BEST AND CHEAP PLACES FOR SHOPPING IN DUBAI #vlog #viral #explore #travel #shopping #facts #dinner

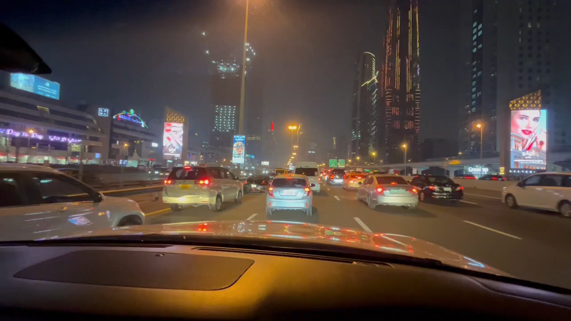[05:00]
ਬਾਕੀ ਇਹ ਦੇਖੋ ਅਸੀਂ ਤਾਂ ਫਿਰ ਵੀ ਇੱਥੇ ਲਾਈਟਿੰਗ ਵਗੈਰਾ ਨਜ਼ਾਰਾ ਦੇਖ ਰਹੇ ਦੁਬਈ ਦਾ। ਉਹ ਸਾਹਮਣੇ ਬੁਰਜ ਖਲੀਫਾ ਇੱਕ, ਇਹ ਦੇਖੋ ਆ ਗਈ ਰਾਤ ਦਾ ਮਿਊਜ਼ੀਅਮ ਆਫ ਦੀ ਫਿਊਚਰ। ਅੱਜ ਤਾਂ ਟਿਕਟ ਮਿਲੀ ਨਹੀਂ, ਕੱਲ੍ਹ ਮੋਰਨਿੰਗ ਇੱਥੇ ਆਉਂਗੇ ਕਿਉਂਕਿ ਇਹ ਔਨਲਾਈਨ ਬੁੱਕ ਕਰਾਉਣੀ ਪੈਂਦੀ ਹੈ, ਨਹੀਂ ਤਾਂ ਵੇਟਿੰਗ ਹੀ ਬਹੁਤ ਹੈ।